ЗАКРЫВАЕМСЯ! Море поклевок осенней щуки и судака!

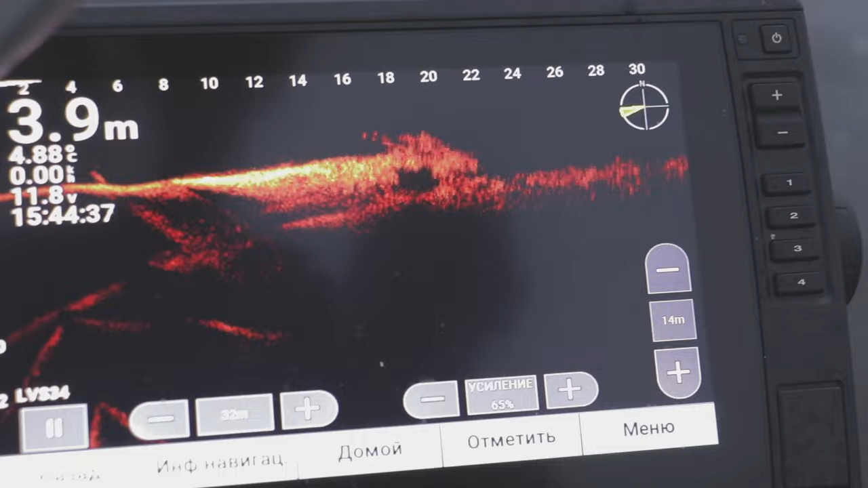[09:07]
On screen: depth 3.9 m
Вот если бы там трофейка стояла хоть как-то активная, то этих судаков мы бы там не увидели в принципе. Ну да, их там просто едят. Потому что судак там в 2 с копейками килограмм для нормальной щуки это корм.
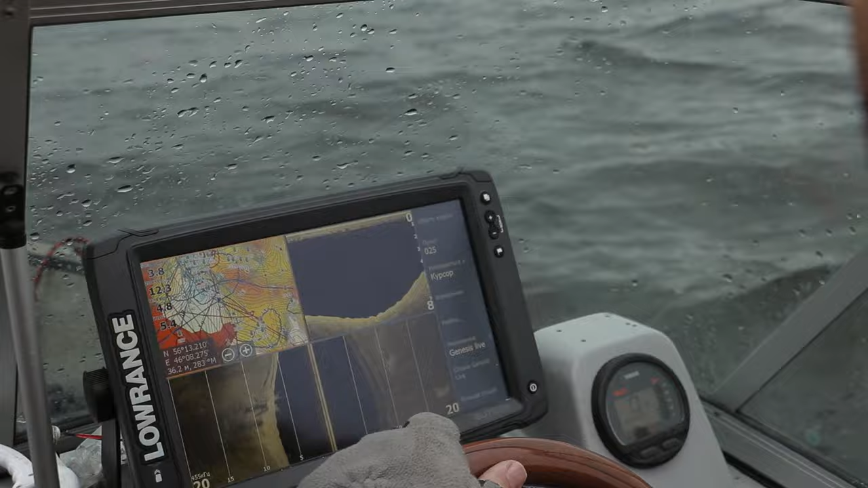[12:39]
Пытались, всё смотрели и глубже, и на этой глубине,
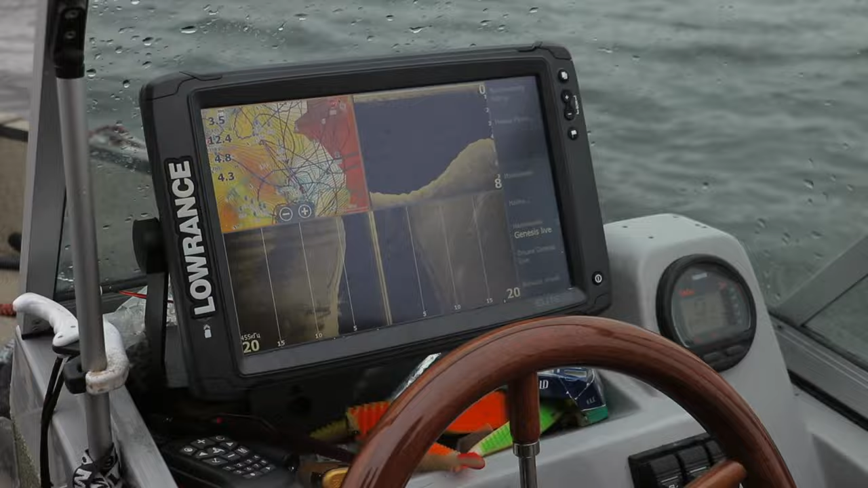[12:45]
но основная вся рыба клевала на условном мелководье для чебоксарки, это там от 3 до 5 метров. И ещё очень важный нюанс, один, вся более или менее рыба и поклёвки, и поимки, это свалы.